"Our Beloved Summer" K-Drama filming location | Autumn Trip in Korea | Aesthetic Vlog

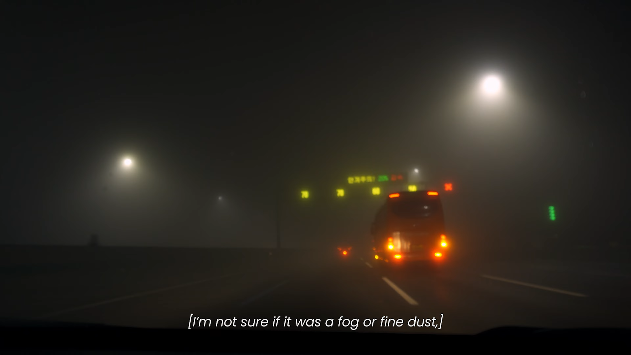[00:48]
Terus gak kelihatan apa-apa, entah kabut atau entah misalnya munji apa yang kayak debu-debu itu kan.